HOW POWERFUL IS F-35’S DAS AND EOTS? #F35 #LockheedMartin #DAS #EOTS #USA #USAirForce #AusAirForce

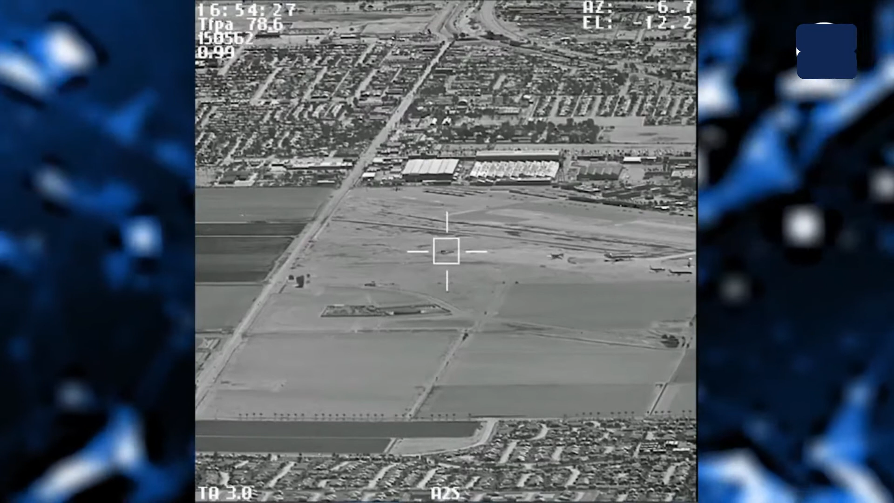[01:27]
along with the Northrop Grumman DAS, Distributed Aperture System, Thermal Imaging System.